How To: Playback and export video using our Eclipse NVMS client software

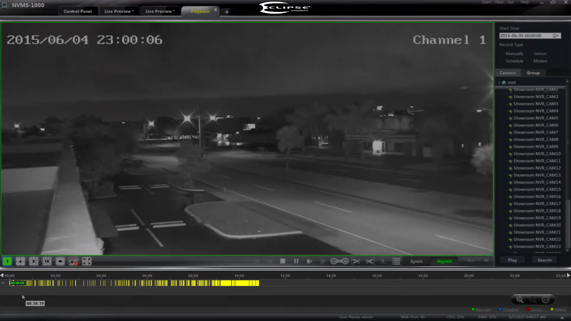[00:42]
This timeline bar makes it very easy to see what times of the day we have recordings for and can be especially useful if we are only recording motion or alarm based events.